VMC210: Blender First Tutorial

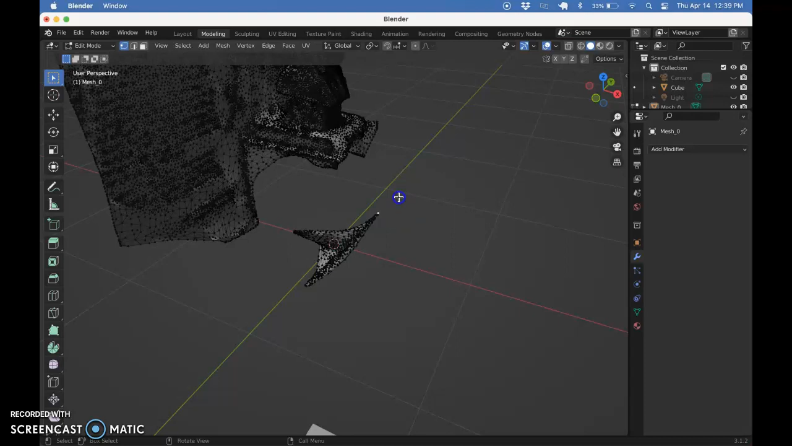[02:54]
We just want to click on this so we can highlight all of that and get this.
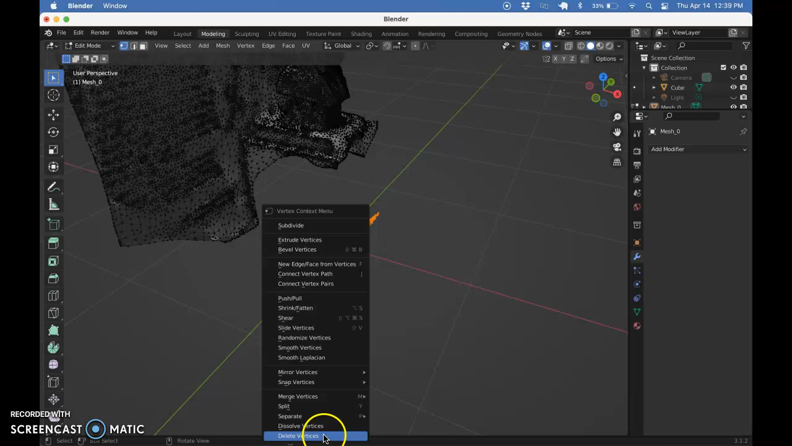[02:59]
If I try to delete it, it's not going to delete everything. And let me show you why by backing up. Again, highlight all of it.
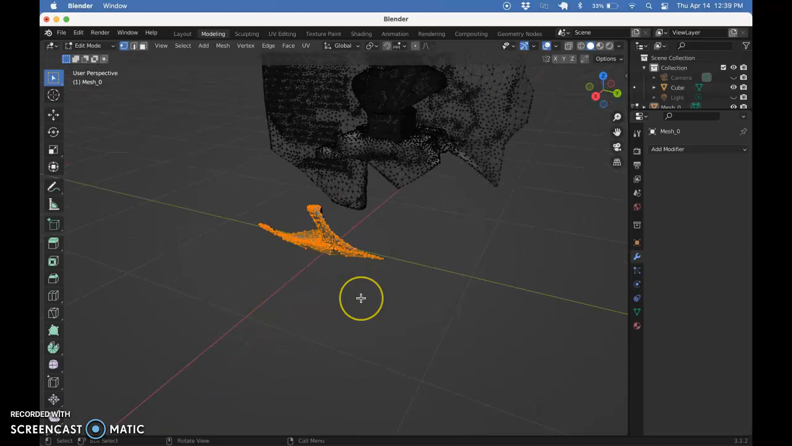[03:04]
We're missing the things behind. So I can try to get edit from a few different views to pick up all of that. And that could work.
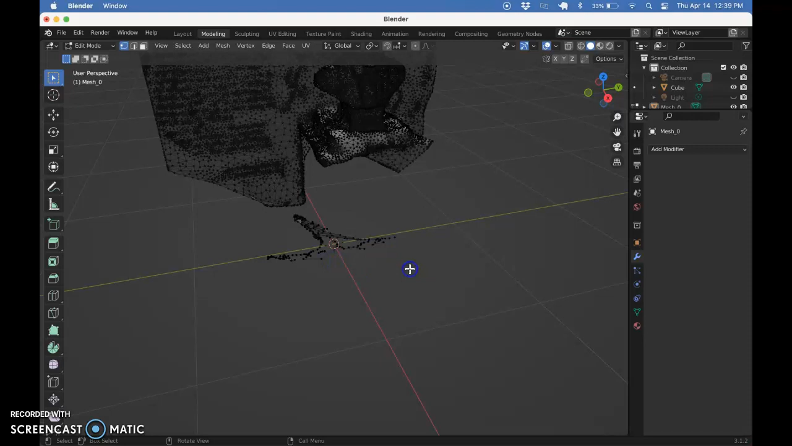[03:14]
But I delete it, get some of it. I highlight it again, delete it. And I can keep doing this a couple times to get all of it. That's one way to take care of this. The other way is this.
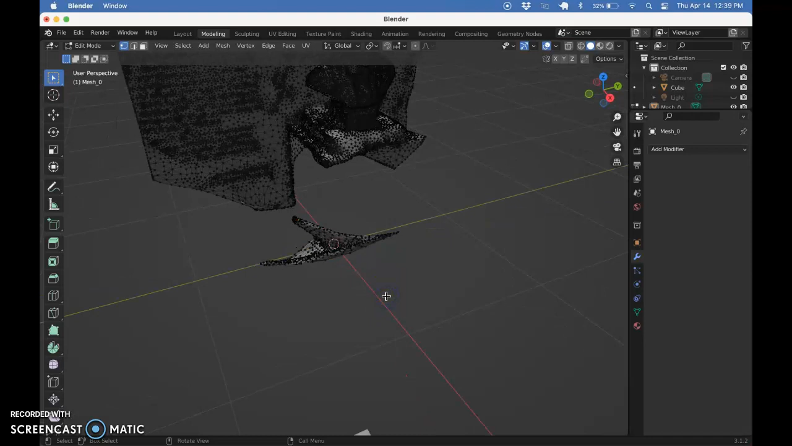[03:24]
Highlight all of this. Oops. Highlight all of this.
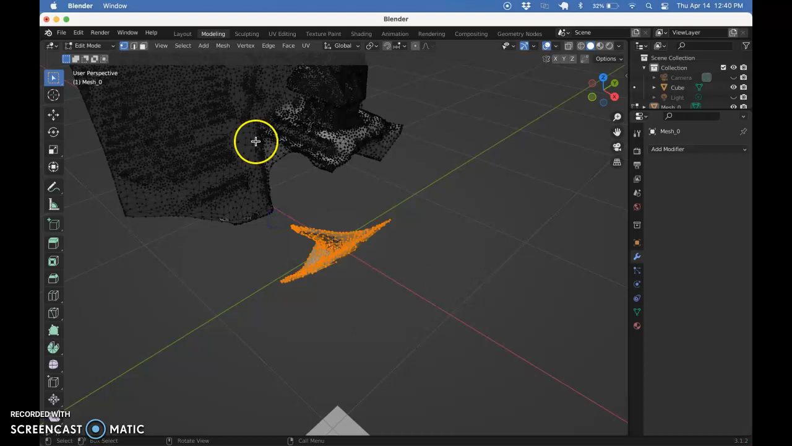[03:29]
If you go to select, select linked and linked,
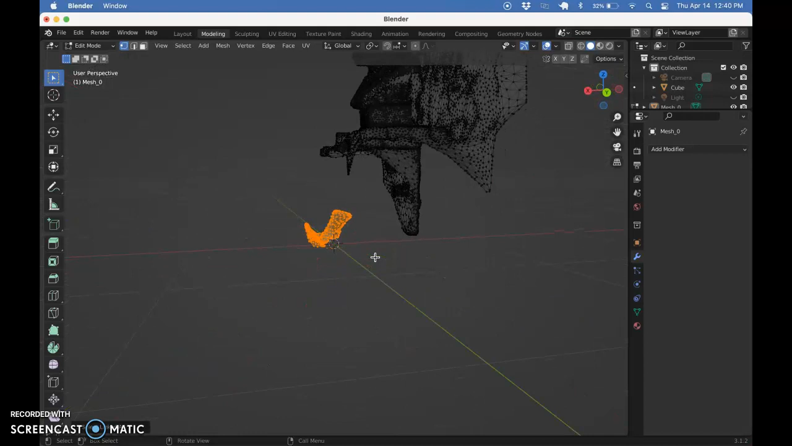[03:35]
it'll highlight everything kind of connected to the points you've already highlighted. So now I can delete it and the whole thing goes away.
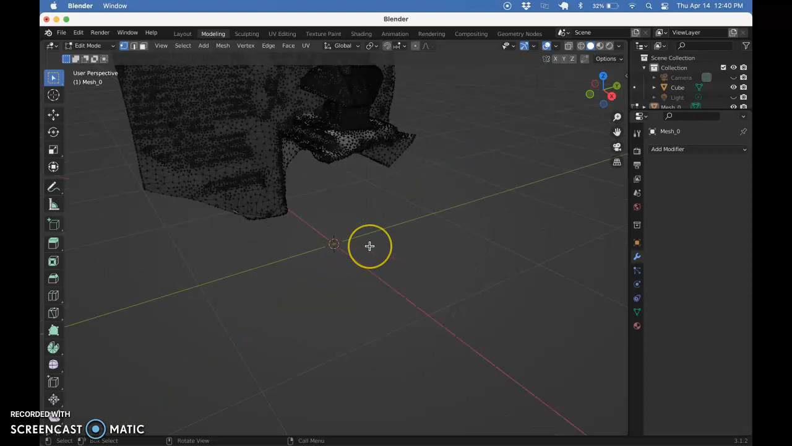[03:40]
Great. Next, let's take our object again.
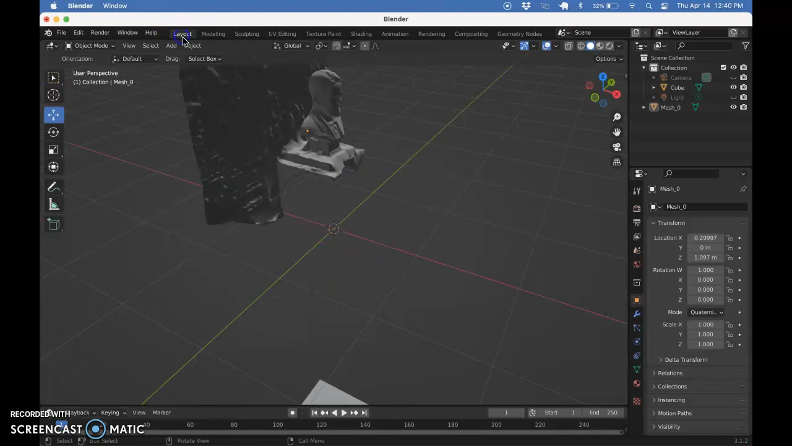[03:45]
I'm going to go back to layout mode and just free move it so it's centered around the origin again. Let's move this over. Okay.
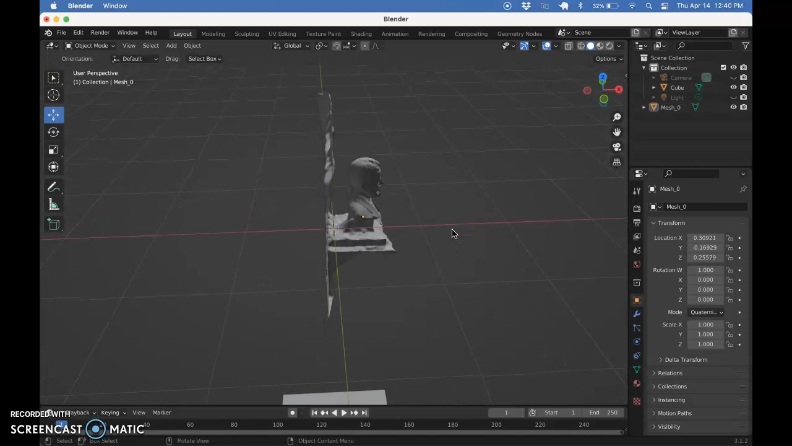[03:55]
And I'm just going to very quickly go through several passes of highlighting and deleting to get rid of this whole thing.
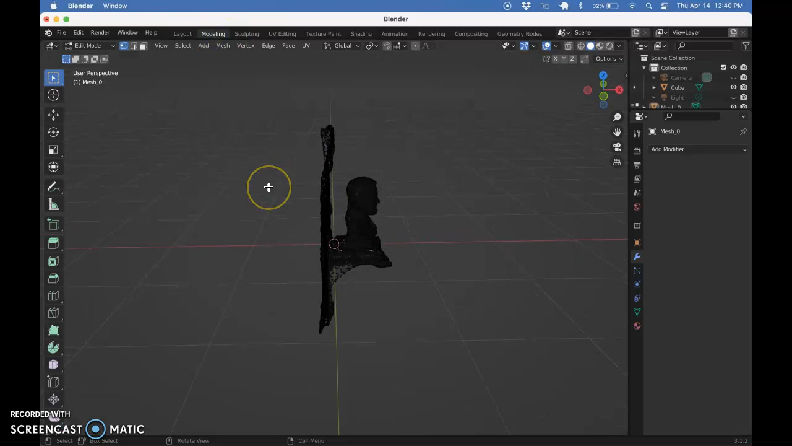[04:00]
You can use shift-click. So if I pull in all of these and maybe want to look at it from the other angle, I can hold shift-click to highlight more stuff and kind of come at it from a bunch of different angles,
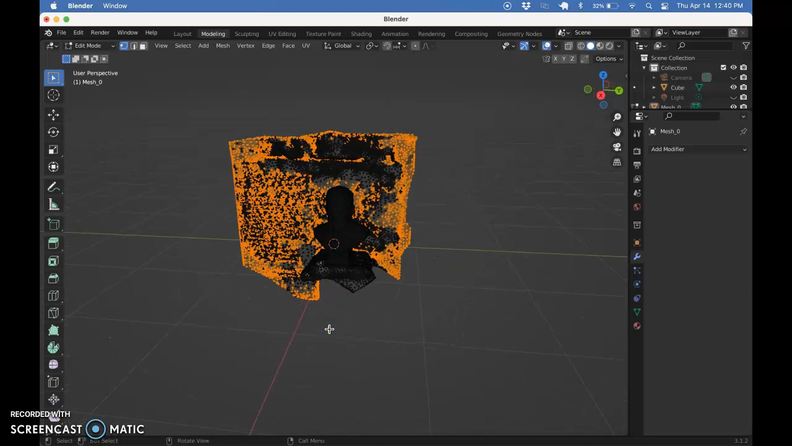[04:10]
highlighting as much as I can of the part we want to delete.
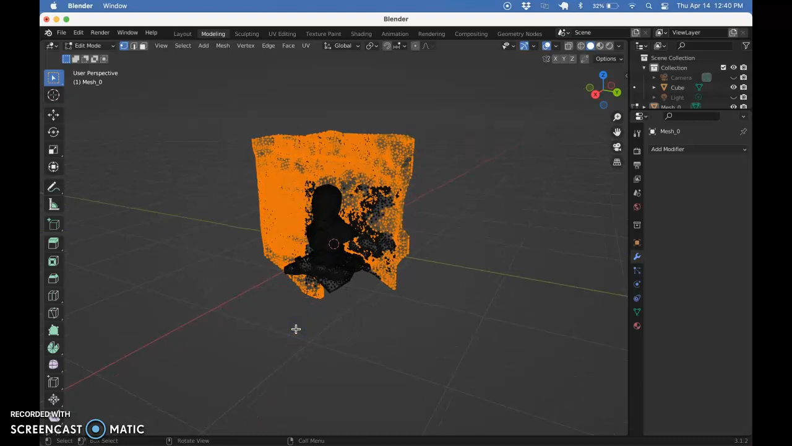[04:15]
It kind of goes like this.
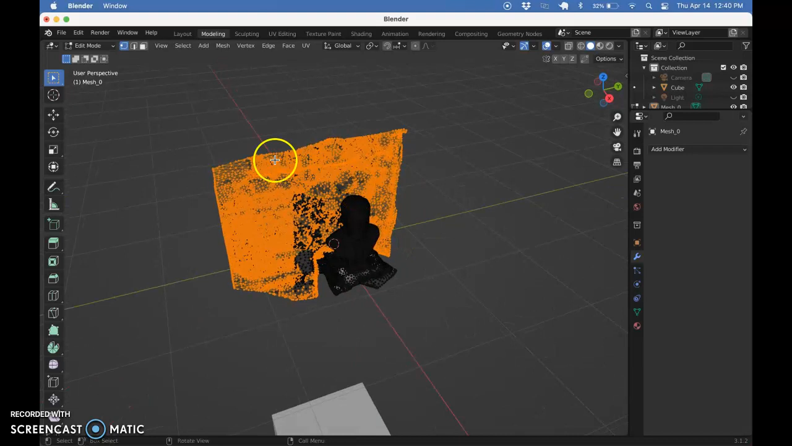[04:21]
We're not going to get all of it, but we're going to get as much as we can. Okay.
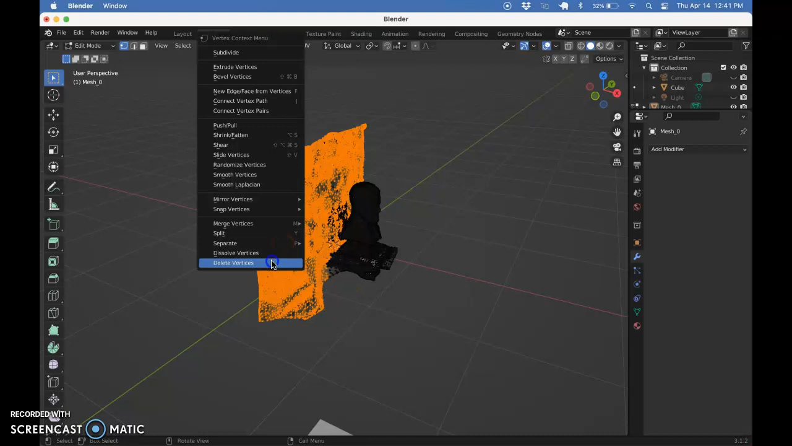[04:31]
Let's delete all that. And we get a lot. And when we're left with this sort of mesh, I can try to select linked.
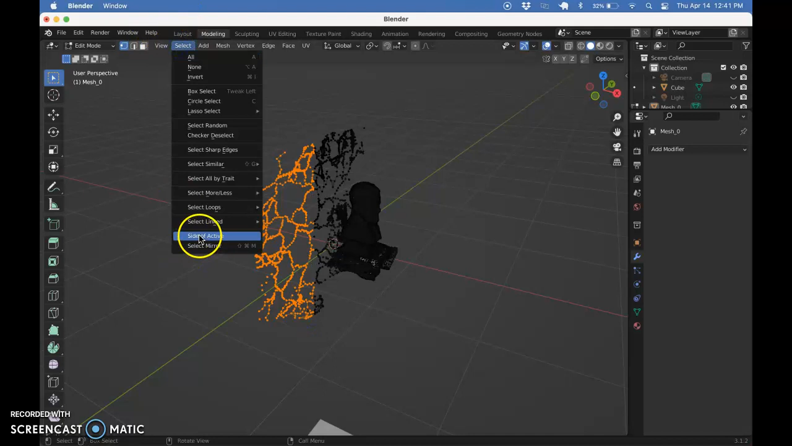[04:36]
Get a little more. That's good. Delete those.
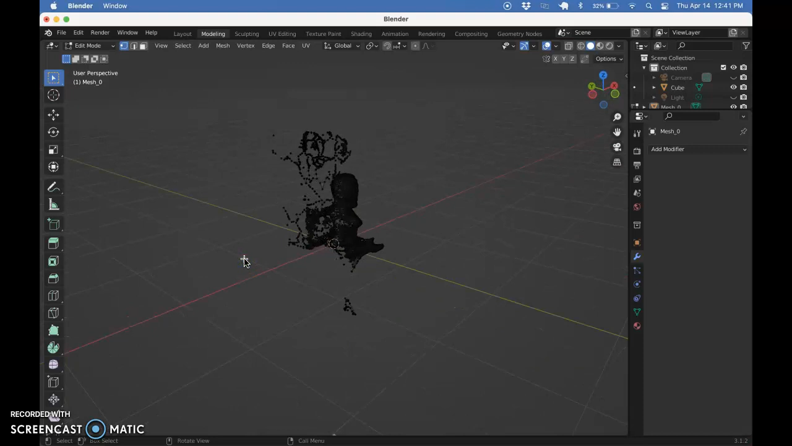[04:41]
Try the same up here. Maybe here.